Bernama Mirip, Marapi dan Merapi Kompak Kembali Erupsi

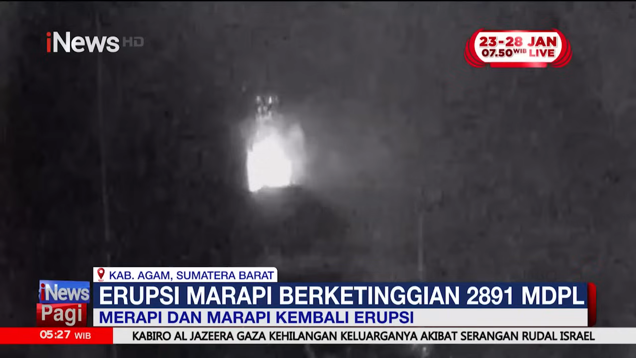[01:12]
Erupsi berketinggian 2.891 meter di atas permukaan laut ini terjadi Senin dini hari.